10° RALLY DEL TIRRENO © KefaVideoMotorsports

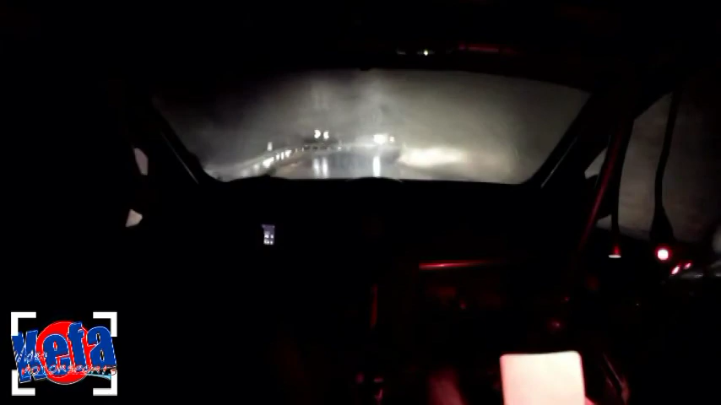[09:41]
Destra 3 meno lunga ritarda, sinistra piena stai largo, diventa 4 meno dentro rosso scivola uscita, scivola sinistra 4 lunga tieni, scivola sì, destra 3 più dentro, scivola sì, 50, scivola sinistra 3 più lunga ritarda, occhio, destra 3 lunga dentro apre prima rosso.